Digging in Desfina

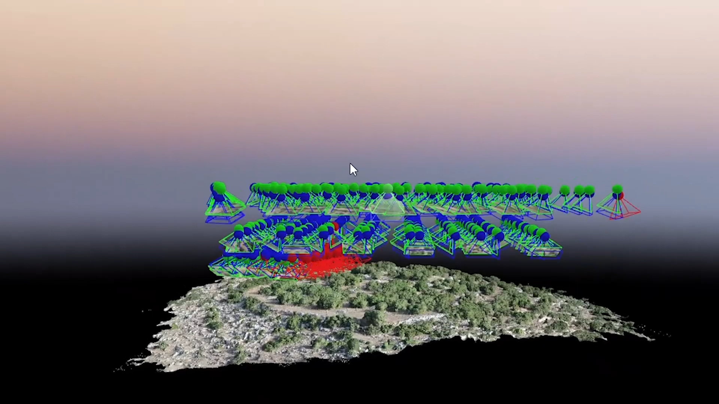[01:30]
so ways to 3D scan objects or landscapes in potentially one of the first human water systems from maybe 1500 BC era.